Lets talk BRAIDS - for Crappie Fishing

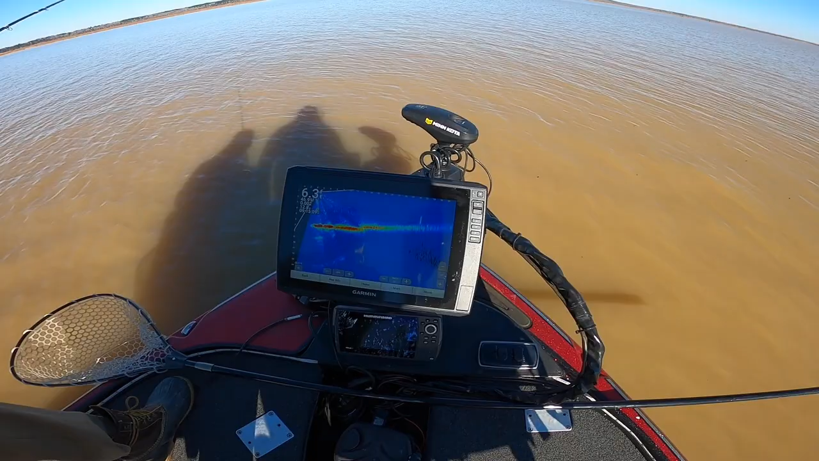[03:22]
He's got a nice 126 SV right there. That's beautiful. That's the one I recommend always. Looks like around six foot of water is what we're going to be fishing. And we're going to find some pigs here. I'm going to set you in the back first as we do this. What's water temperature right there? 47? 47, yep. 47. We've got a brisk morning. Should be warming up to 60 degrees.